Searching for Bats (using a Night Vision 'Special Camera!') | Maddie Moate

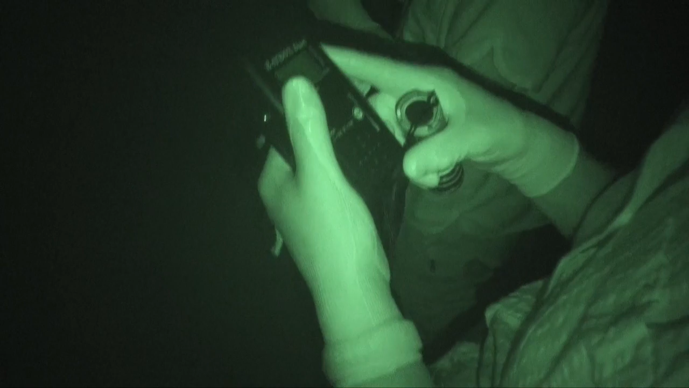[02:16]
Have you found anything? No. All that I'm getting on here are the crickets.
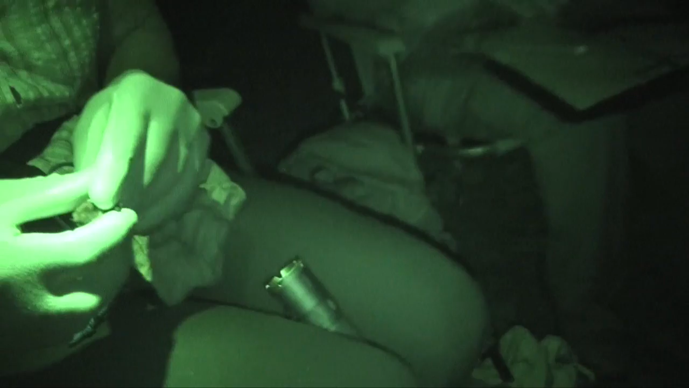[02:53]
I know that various features including that little flap of skin.
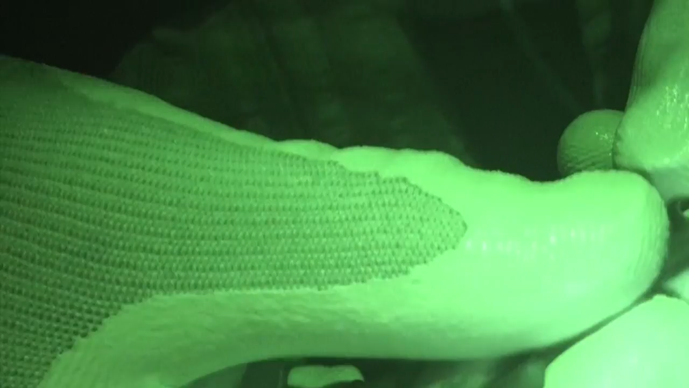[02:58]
Pipistrels have those for the other bats that we're likely to find don't.
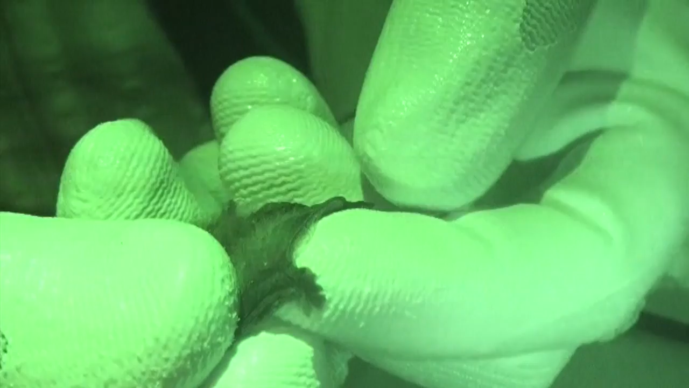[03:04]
See it sticks out from goodness it's tiny. The membrane goes from the foot
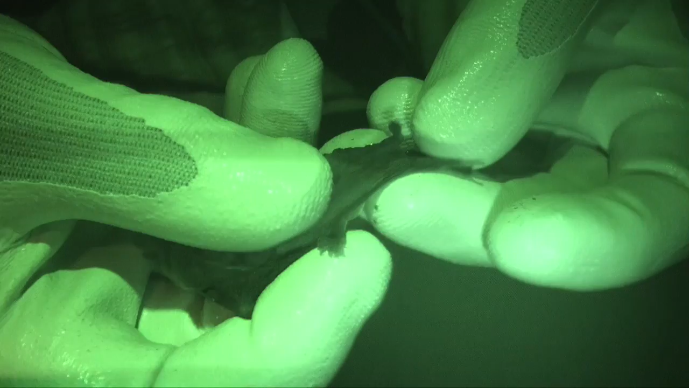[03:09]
all the way to the tail and some bats use that tail to catch insects and flick them up to their mouths.
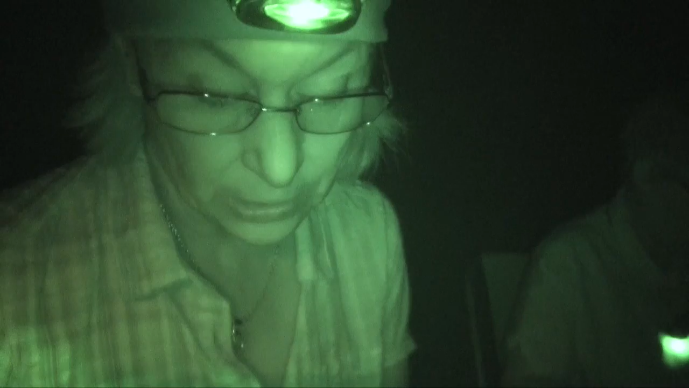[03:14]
These bones are like ours in upper arm,
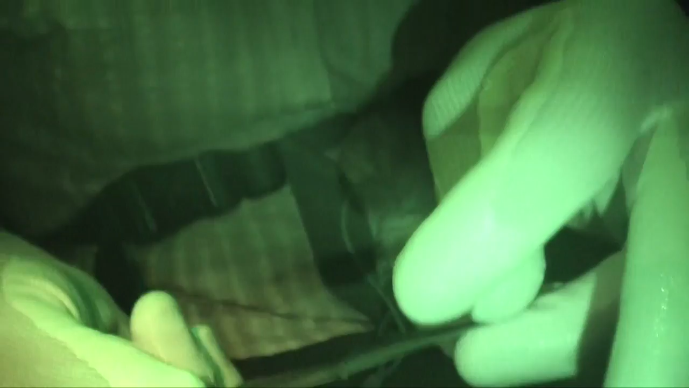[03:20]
lower arm or forearm and then the little hook is like equivalent to our thumb and then all these
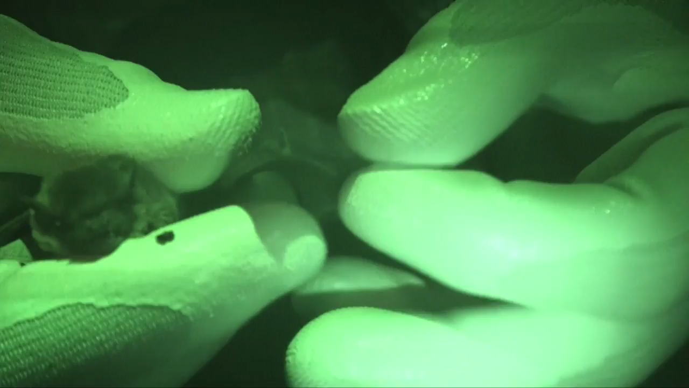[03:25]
other long fine bones are like our finger bones but they're obviously elongated.
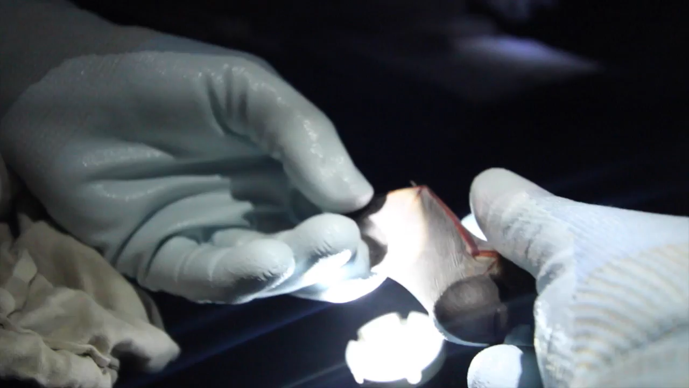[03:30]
It's a little boy. So I think that's a common pipistrelle.
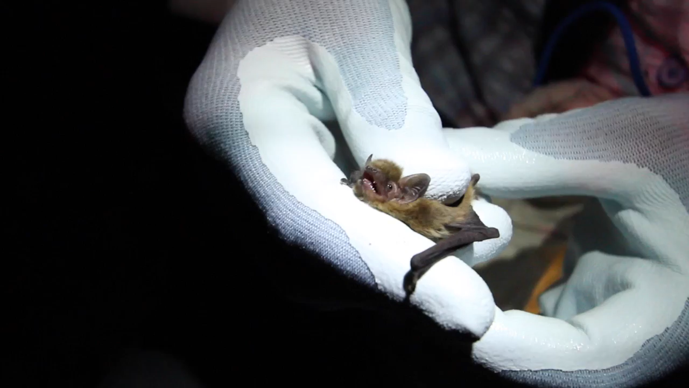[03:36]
Adult, male. Very cute.
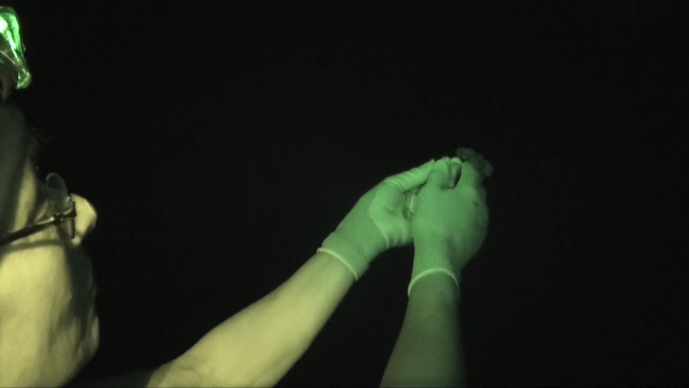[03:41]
Go on little one. There he goes. Off he goes.
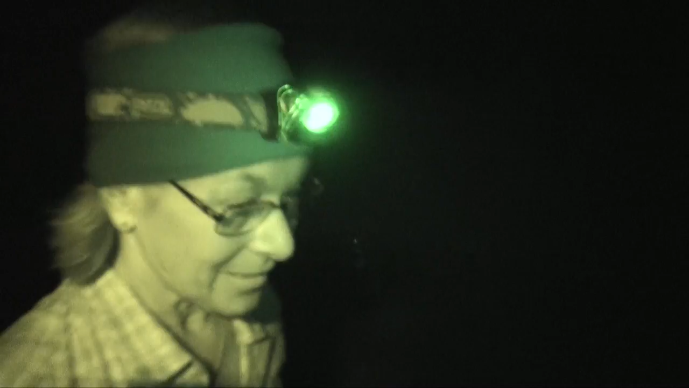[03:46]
Right, we can check the nets again.
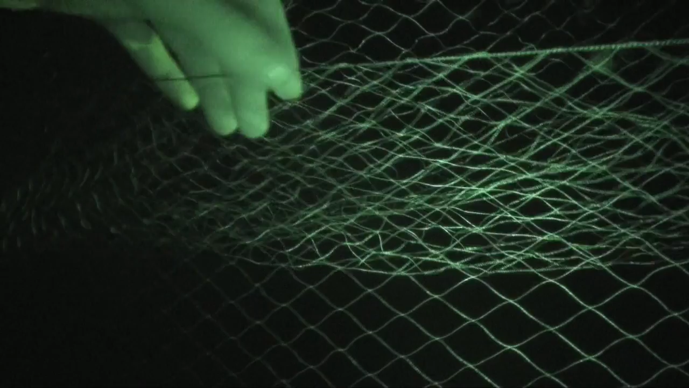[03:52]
The mist nets are in place to capture the bats but you've seen Jane and Sue using bat detectors and these will give them an idea of the type of species that are in the area. So what does the barber's tail sound like?
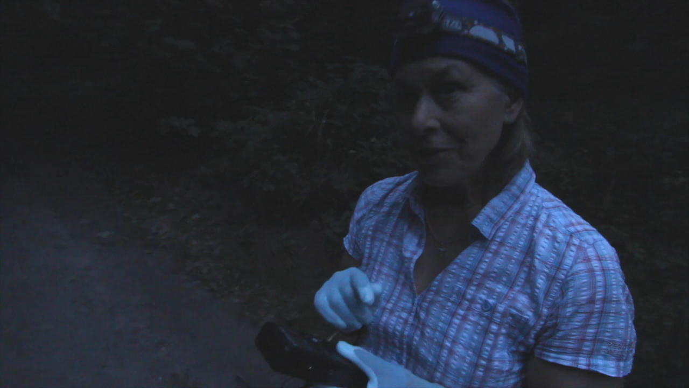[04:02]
It's fairly distinctive. It's got a very sharp explosive call.
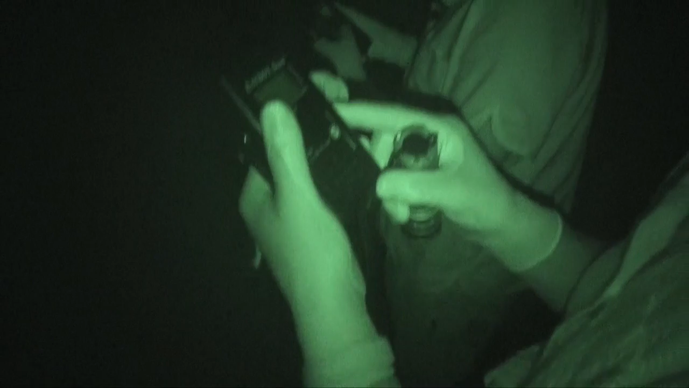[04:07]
Echolocation is when bats emit a high frequency sound which then bounces off objects in the area and then that sound will bounce back to them giving them a sense of where they are and what's around them and it's those high frequency sounds which the bat detectors are picking up on. What have we got?
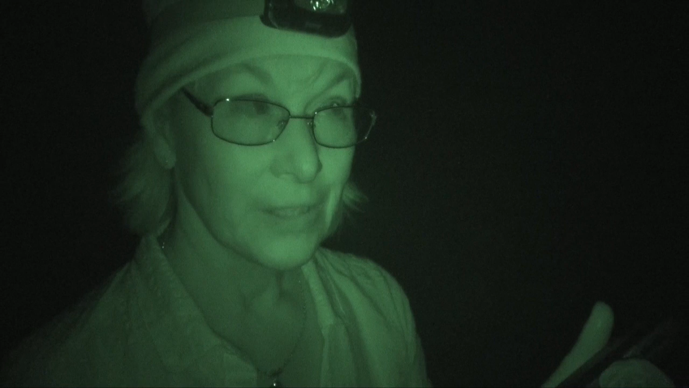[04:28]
It's gone past. Oh no. We just had a barber's tail. Good.
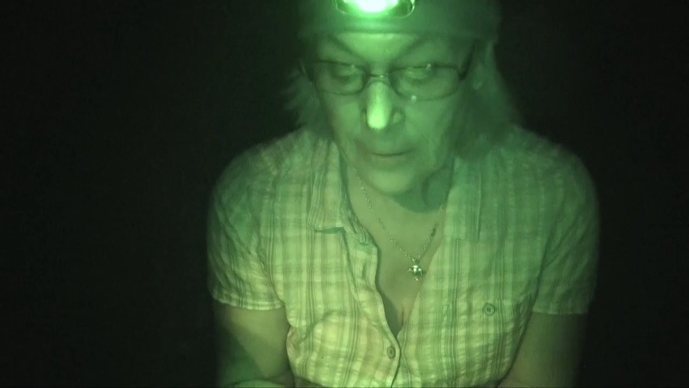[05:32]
It's got these ears which are joined at the base, above the head, and they are very characteristically sort of trapezoid in shape.
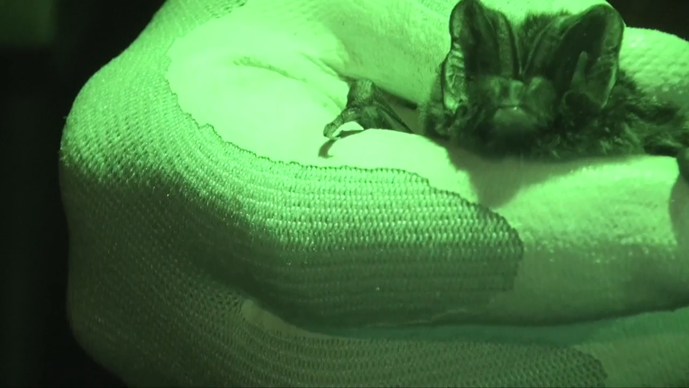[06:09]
No obvious parasites. She looks in quite good condition, doesn't she?
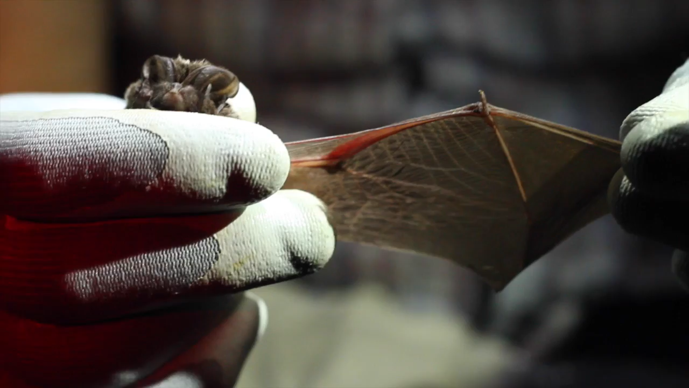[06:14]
They do groom, so that should help keep parasites off, and she looks quite good. So there we are. Wow.
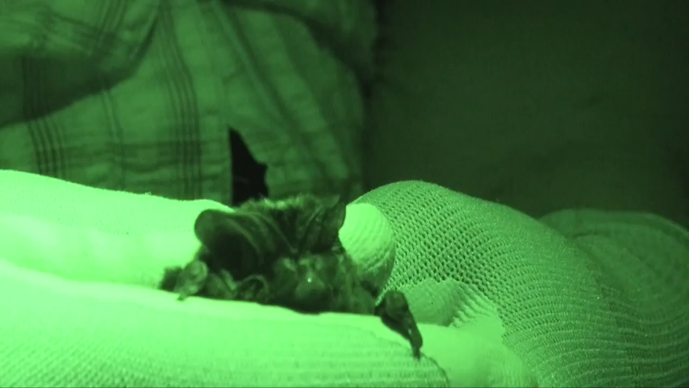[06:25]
They need to be warm when we let them go. If they're cold, they're cold, they can't fly. Oh.
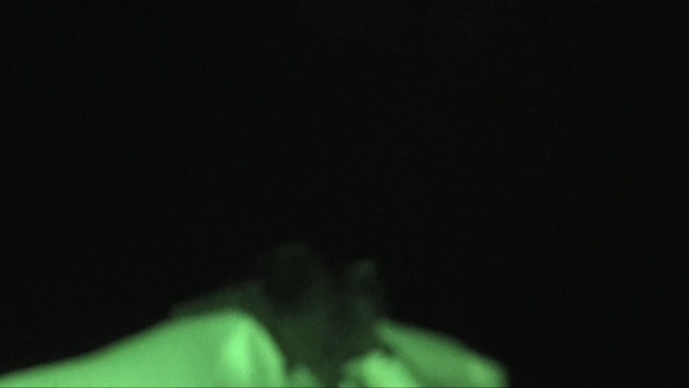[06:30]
Oh, Jessica. Oh, it's landed on you.
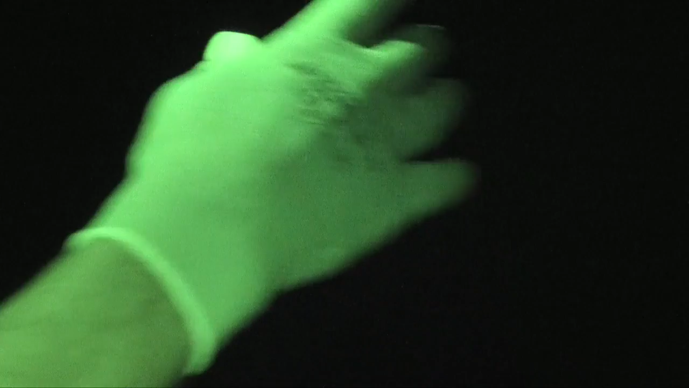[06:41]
It just landed on your shirt.
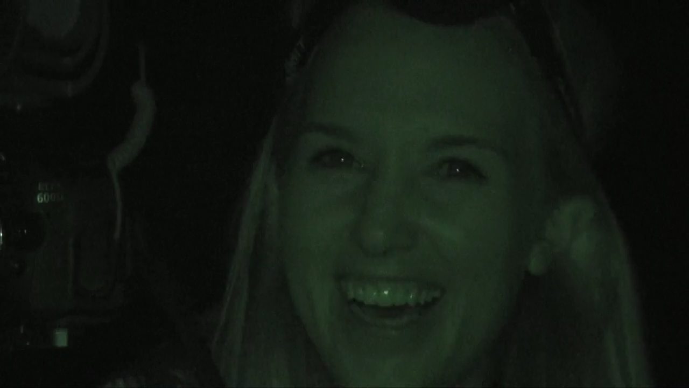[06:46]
Wow. Well. I could probably look a bit confused by the light.